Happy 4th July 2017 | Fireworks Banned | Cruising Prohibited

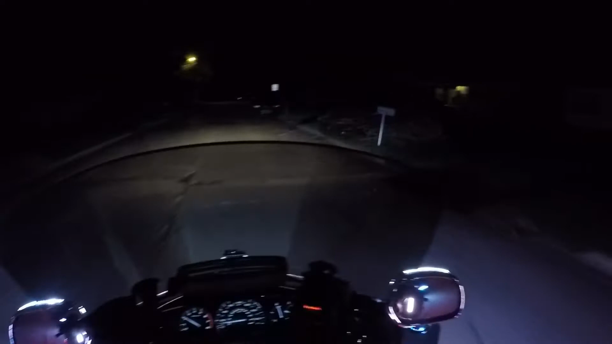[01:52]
So they shooting off the city fireworks.
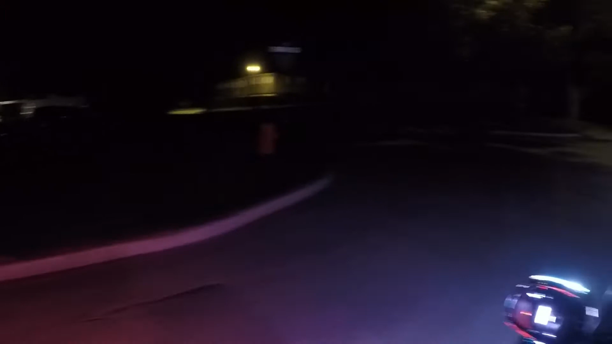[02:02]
And I'm just riding around looking at the crowds, looking at the fireworks. I'm trying to get close to it, but it's
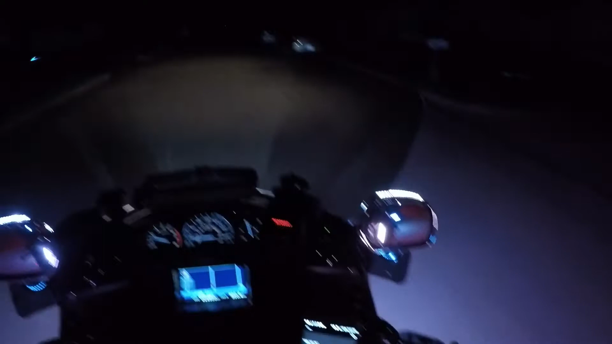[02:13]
I think they got that area blocked off, so I really can't get any closer without running into street blocks, because they got them blocked off, I believe.
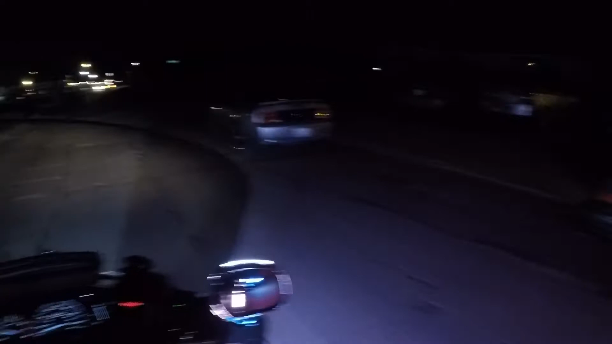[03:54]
because of the high temperature and the ban. And I'm showing off my lights and stuff on the Goldwing.
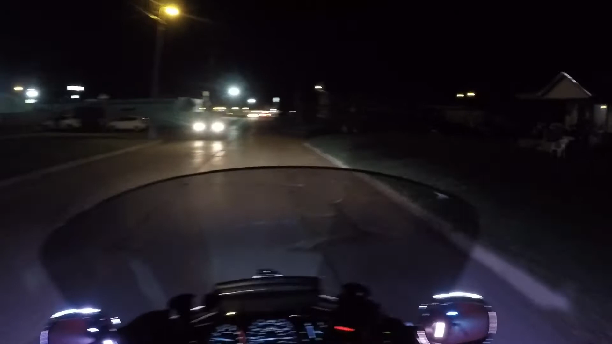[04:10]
Because of the ban of the fireworks, man, we can't shoot, so. Thank you. I'm drawing attention away from the fireworks. But it's all good. So the kids can't shoot fireworks around here, man. So the only thing they can do is, come out and watch them.
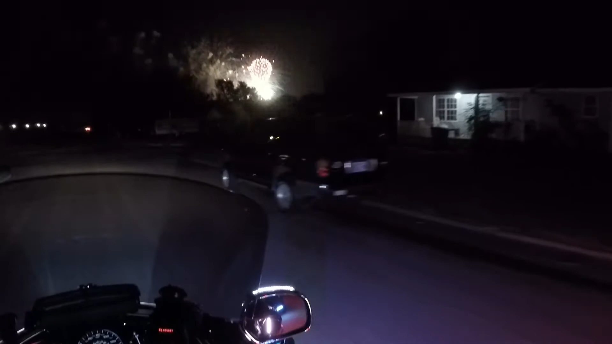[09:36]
Well, I got a little some of it. Well, that sounds like that's the end of the fireworks show.